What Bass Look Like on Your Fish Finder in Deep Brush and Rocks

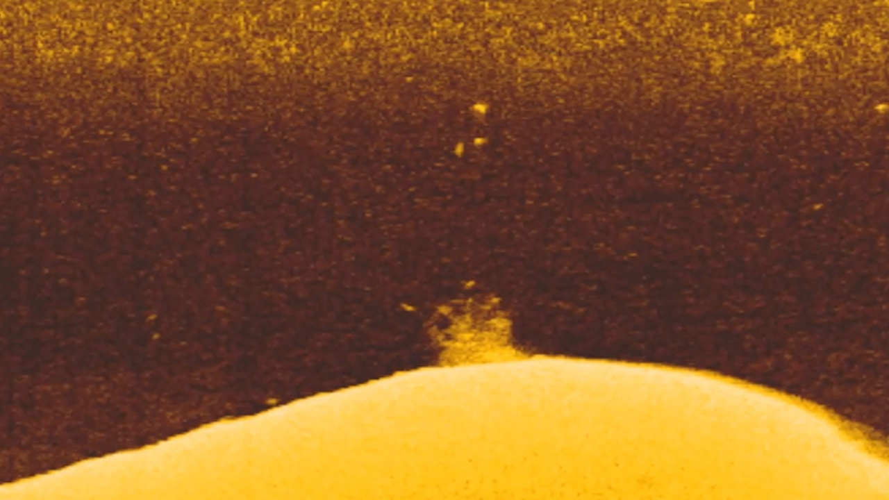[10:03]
and this is the type of area that the major league fishing guys were targeting during the second event and it's a spot that I'll fish pretty much throughout the entire summer on Table Rock Lake so when I pulled up to the spot in mid-May I decided to try to target these three fish that were suspended over this brush pile first and so I pulled up to the spot picked
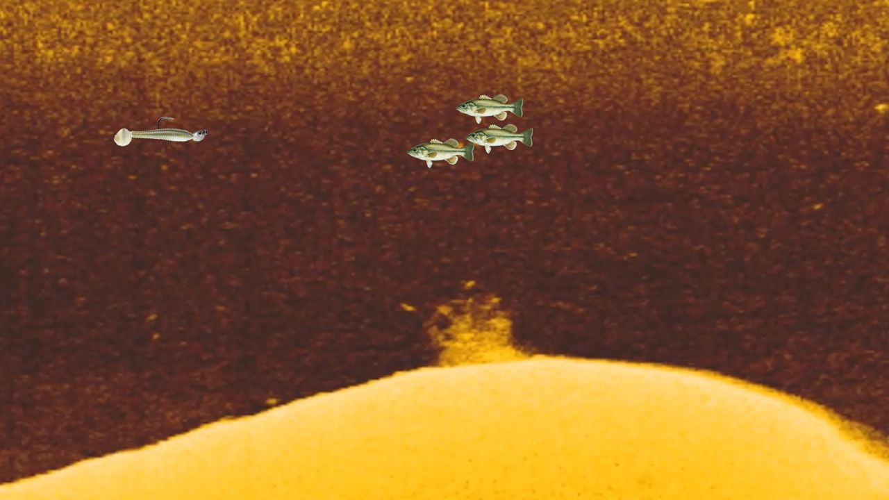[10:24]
as I was ruling that swim bait over the top of this brush pile I got hammered by a good large mouth and actually caught one of those three fish and I saw the
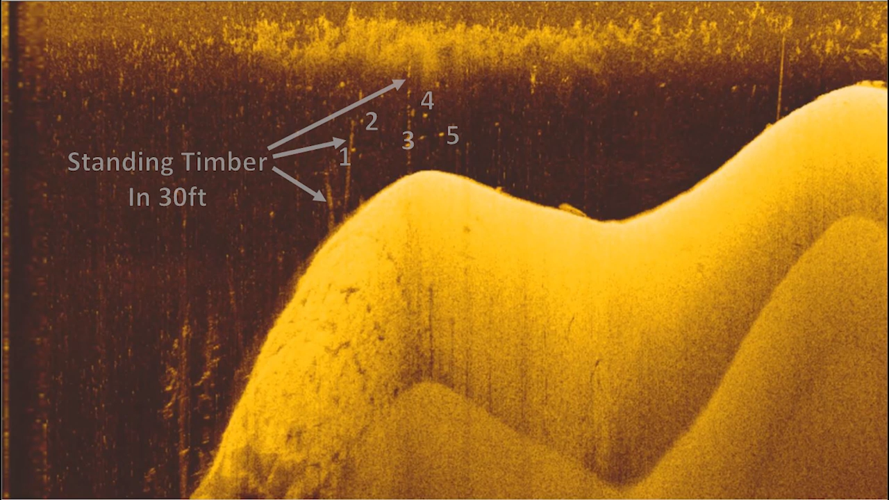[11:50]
tip of this point and there are seven or eight dots that are around these trees and if you set your graph right you can normally get the trees and the dots to separate from each other so that the trees are kind of dull and muted and those dots are really bright and you can do that by messing with your contrast and your sensitivity and if your settings right you can pick out these fish pretty well and again on these fish I just threw a swim bait down counted down to about 15 seconds for these fish because they were setting in 20 feet of water and I caught some other good fish
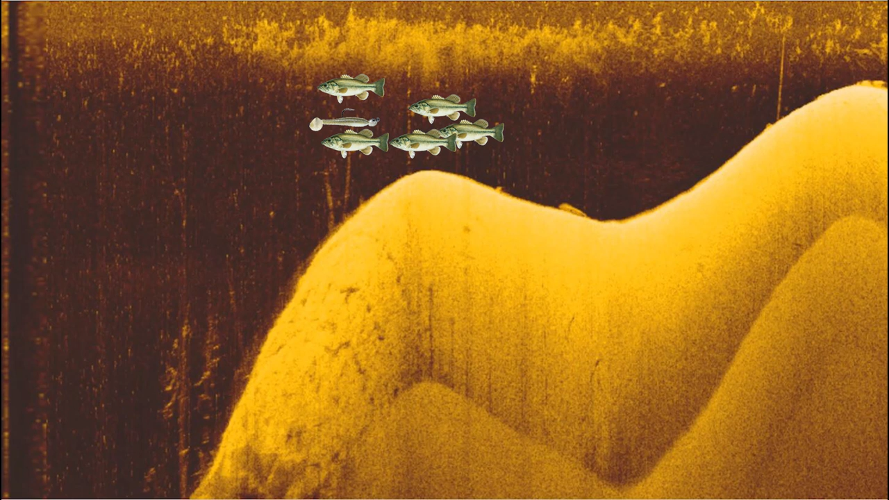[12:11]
off this spot as well and I actually didn't have my camera recording for this because I was graphing this right after all my cameras died but caught some good spotted bass off this spot as well and
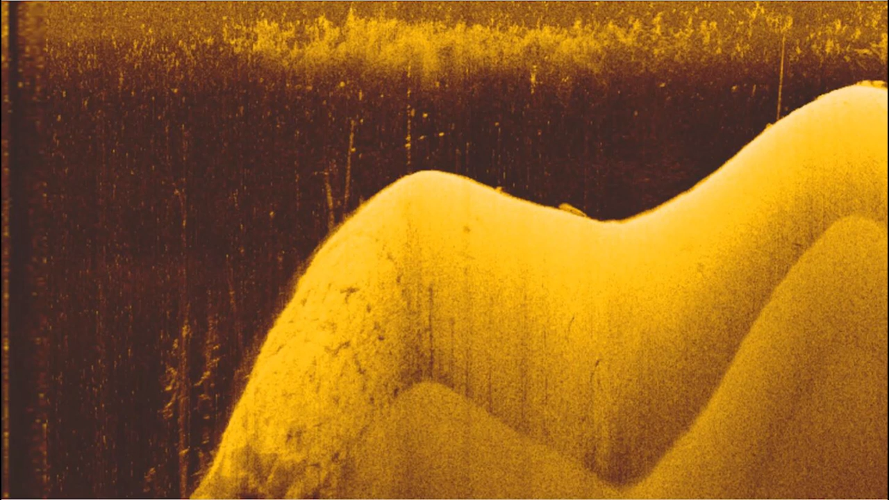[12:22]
it's another good area to check out and again this is an area in June and July that is going to be a lot better than it was in the first and third week of May so guys
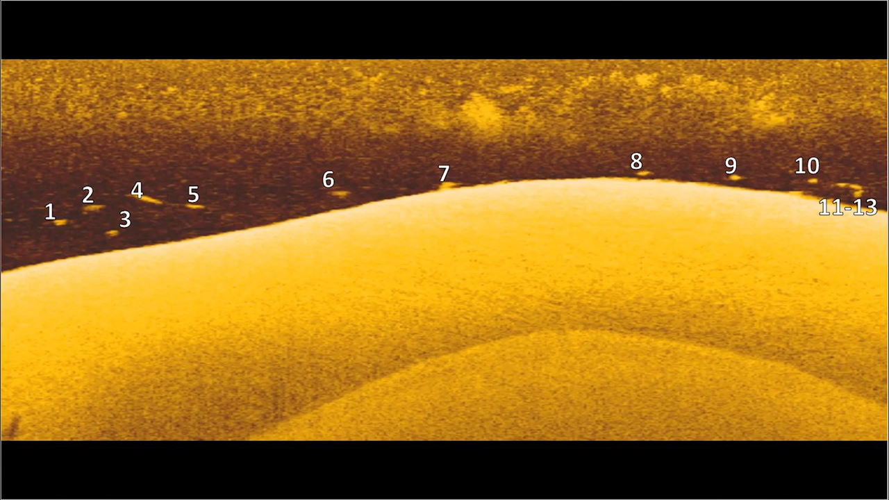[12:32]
that's pretty much it hopefully this gave you a better idea of what I look for on my fish finder when I'm looking offshore for bass and as you can see some of these areas don't really
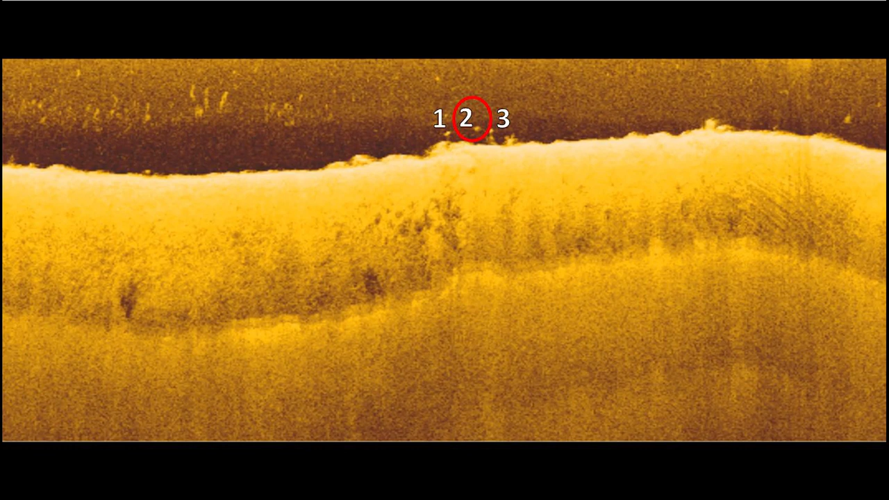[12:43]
pop on the screen like some of the images I've shown in the past where there's fish everywhere where they're just all over the screen that looks perfect like this image here a lot of times you may only see two or three